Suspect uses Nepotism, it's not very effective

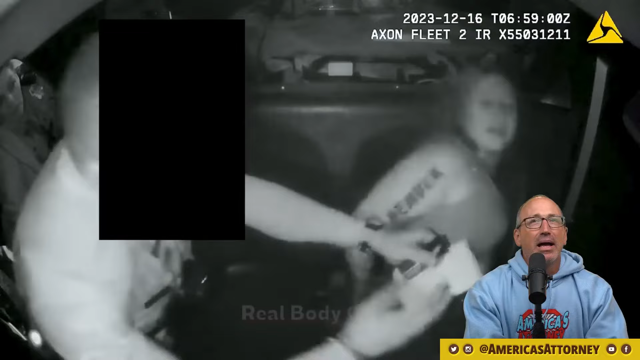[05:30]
Make. Okay. Okay. She kind of baby kicked him right there. So I guess that's the third kick.